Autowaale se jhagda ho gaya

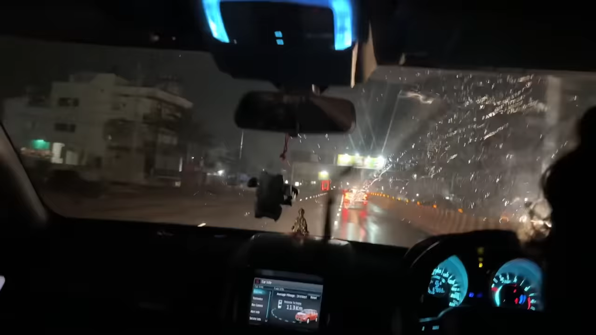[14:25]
तो आज सच में दिन बहुत ज़्यादा खराब है क्योंकि पहले तो उतना सारा कांड हुआ अब यह देखो बारिश